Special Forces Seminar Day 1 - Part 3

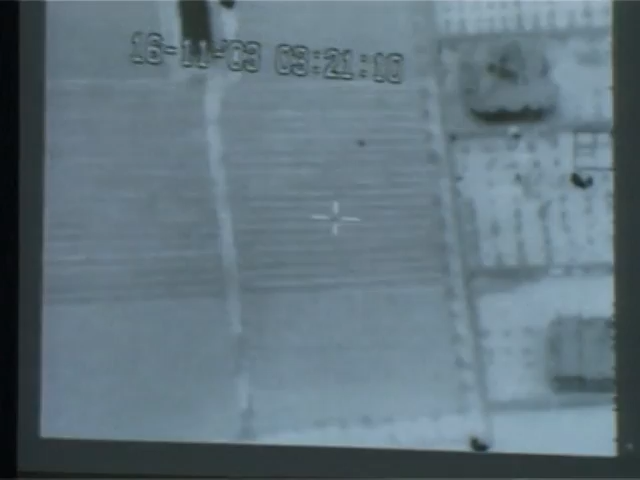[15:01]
So the first force came a few seconds before the second force.
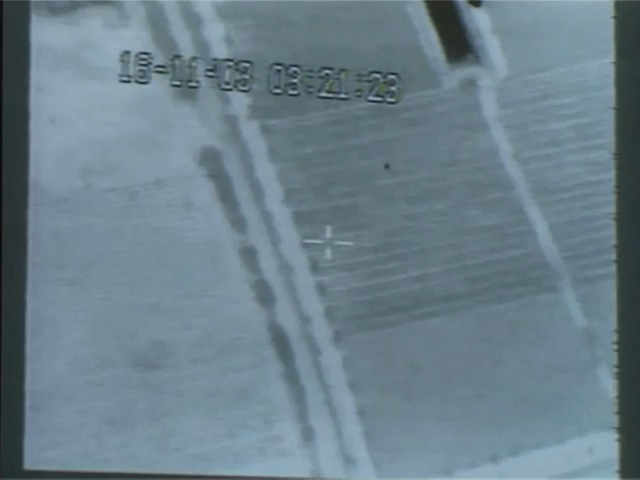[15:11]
Now as the snipers, and he shoot one of the guys, and now he is crawling.
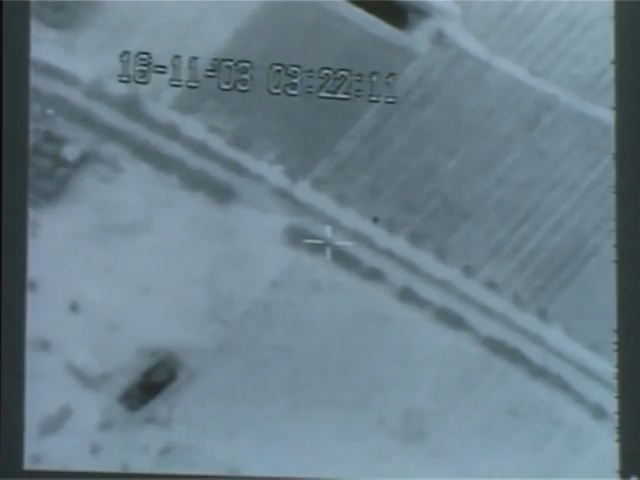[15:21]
The other one is sitting in the field.
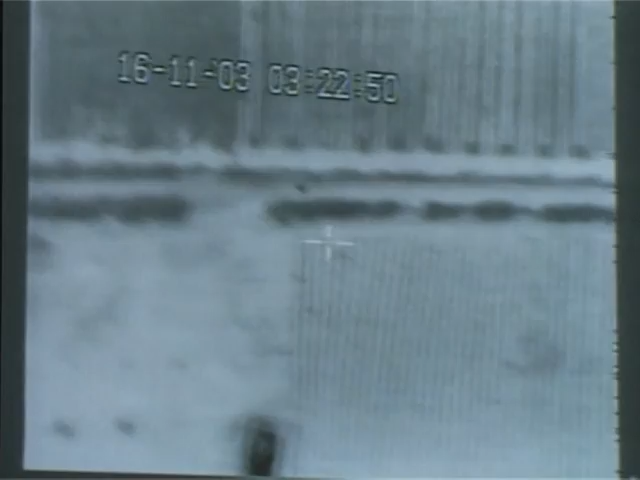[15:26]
Later on we shall manage, or we shall handle with him.
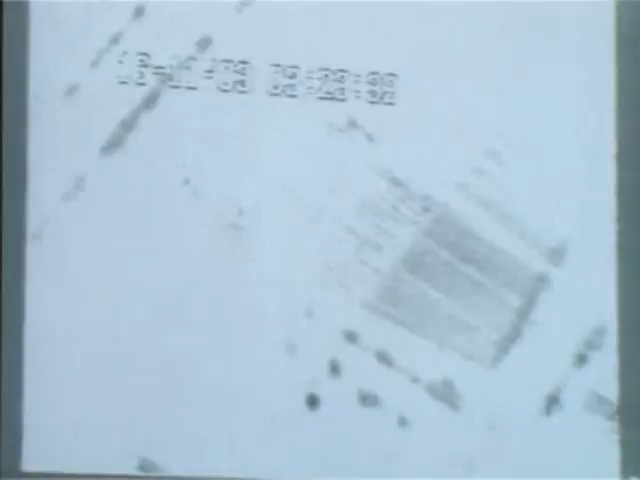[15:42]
the correct place that this terrorist is running away. You can see one of our forces, this is a reinforces,
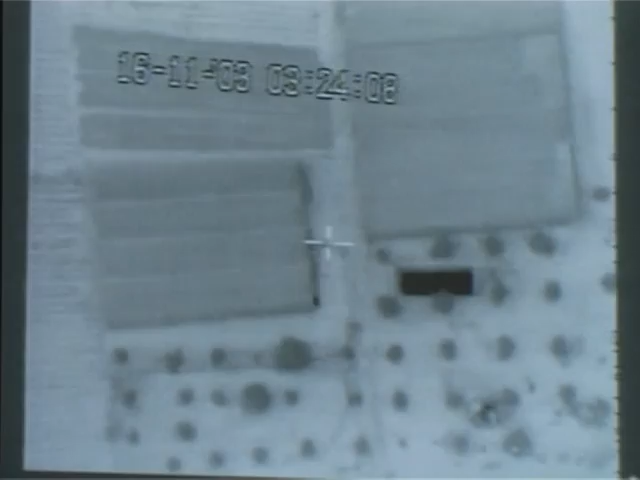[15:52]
and now is looking for a shelter, and
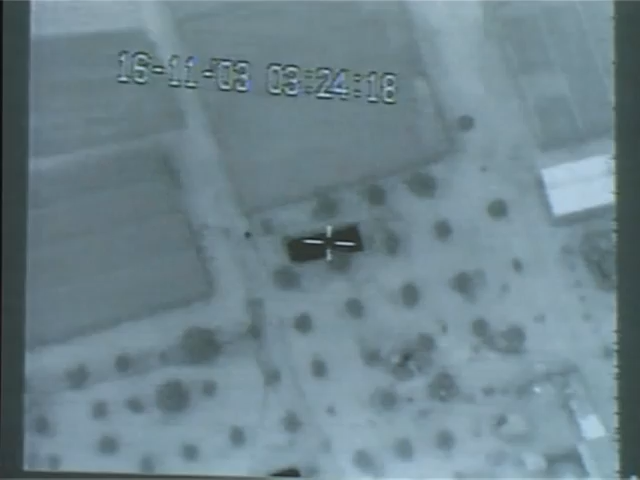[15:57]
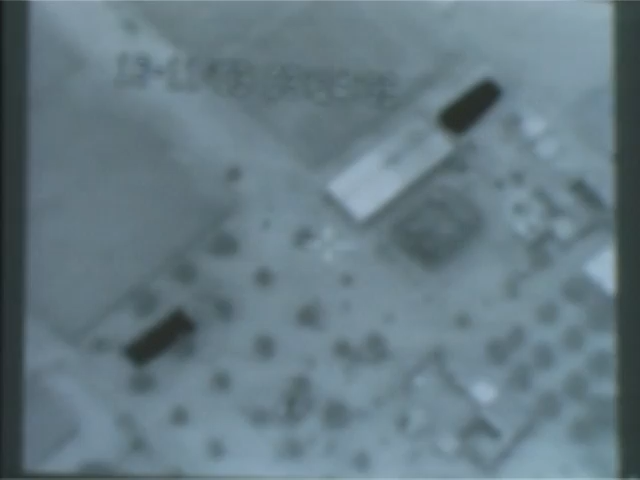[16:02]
the commander that sit in the headquarter give these houses to the another forces, and is come and block this house that the terrorists supposed to be there. We usually
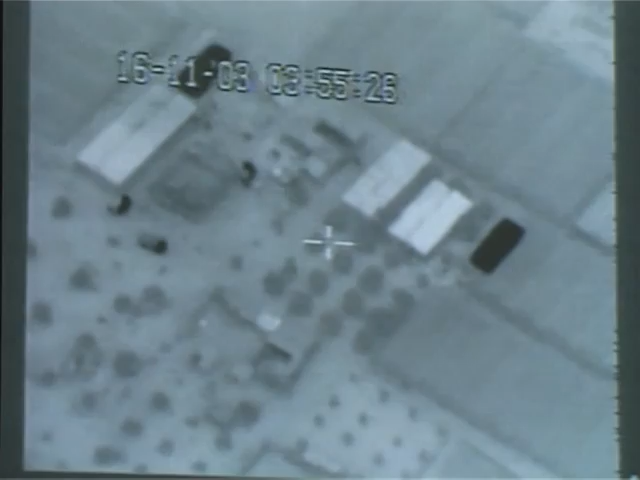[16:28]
call to the people to go out from the houses before we get in, and we sent a dog.
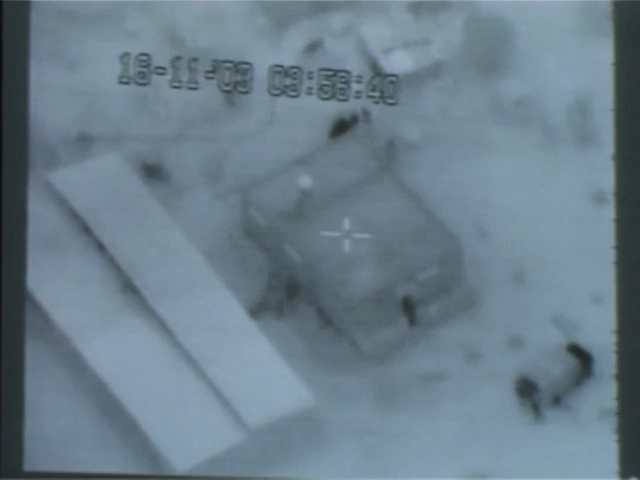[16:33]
We used a dogs before we sent soldiers. As you see, the terrorist is getting out.
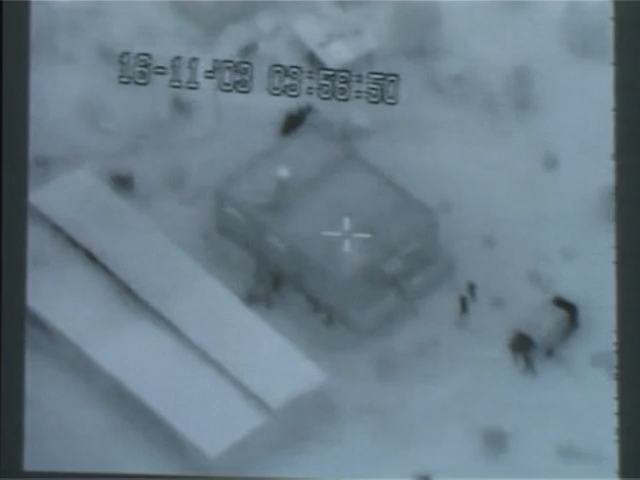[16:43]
They catch the terrorist, and now they will send a dog.
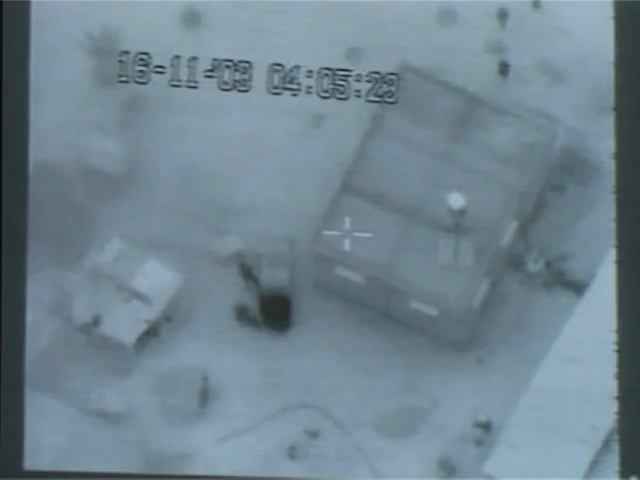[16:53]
Here, the dog is inside the house. He will clean the house from IDs, ammunition, and whatever. And now, a soldier will get inside to search for other things in the house. As you see, it's need a lot of command and control, learning during the mission.
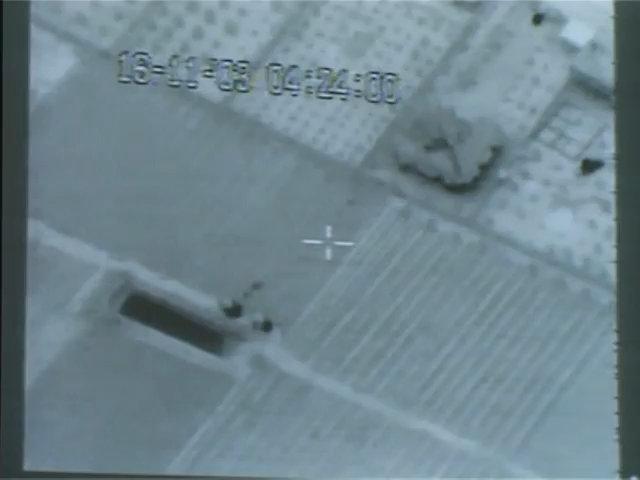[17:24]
Now, you see the hotspot here, they going to check it. This is the second guy that we look for,
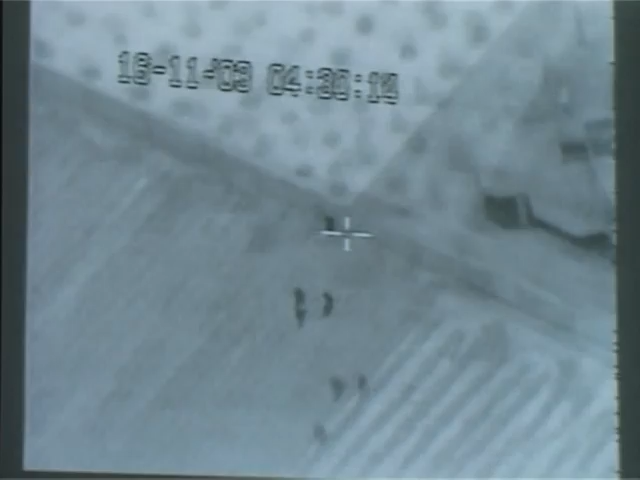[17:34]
and they catch the guy and took him.
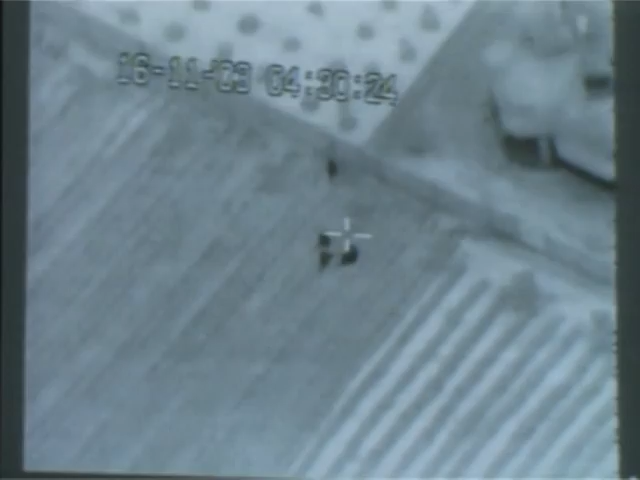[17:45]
And before they leave the area, they will blow this house.